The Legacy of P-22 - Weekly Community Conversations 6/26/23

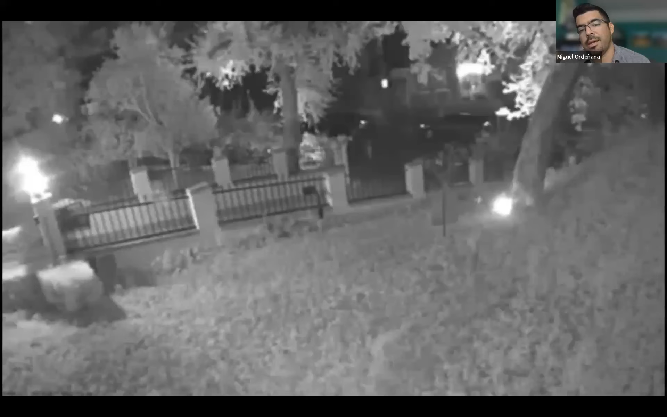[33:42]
Um, or he gets spooked by somebody's headlights and jump over a 10 foot fence like you'll see here. Um, that, that is just something that was part of his life, unfortunately.
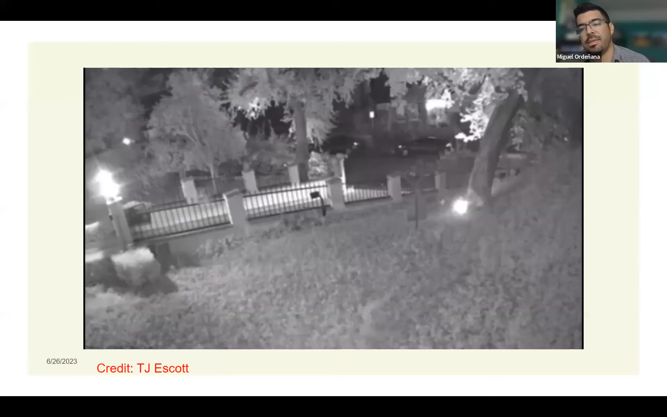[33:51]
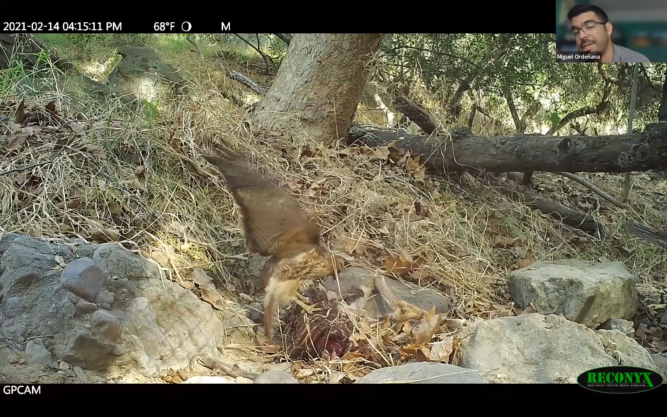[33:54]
Um, but he survived 10 years kind of dealing with that, but most of his time was in these natural, really wild parts. And that's kind of part of his success that you see, I saw that hawk feeding on his kill there and here he is kind of taking it back.
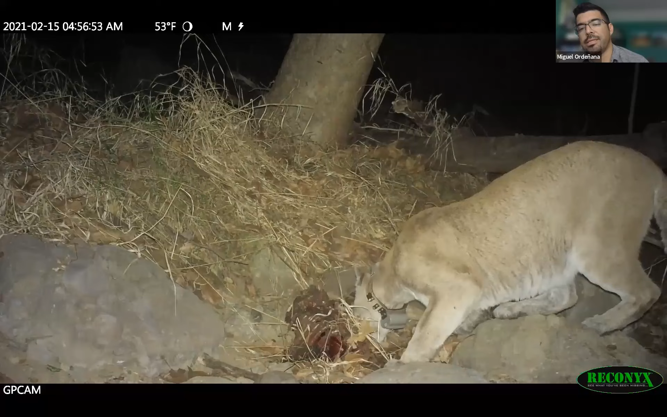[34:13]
Um, but that's, that speaks to another part of now the hawk's not happy because the deer is gone. Um, so you're kind of looking for it.
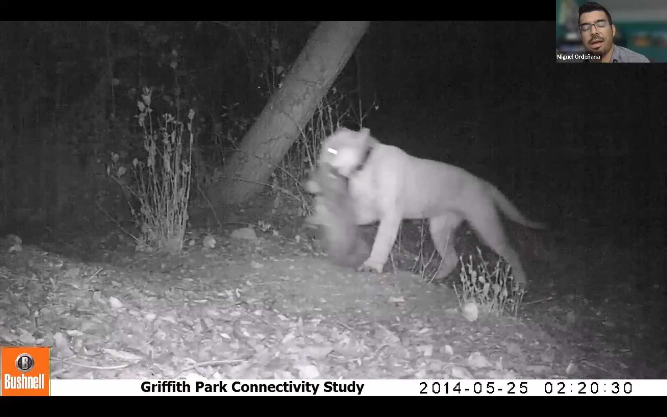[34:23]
Um, but, um, he also would eat raccoons. And so basically that first section that I saw those foot first set of footage of the deer carcass is to show you that he has this other role in the ecosystem, right?
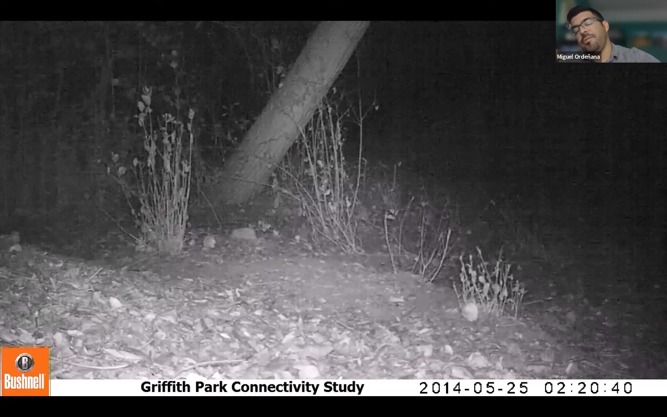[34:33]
He's not only a top predator that kind of keeps maybe deer populations in check to some extent, but he's also, um, leaves a lot of food behind. So a lot of animals like hawks, raccoons, other scavengers, even detrivores, um, after that animals decompose in the soil are benefiting from him being out there and killing animals and, and leaving things behind. Pumas and like other big cats or large cats,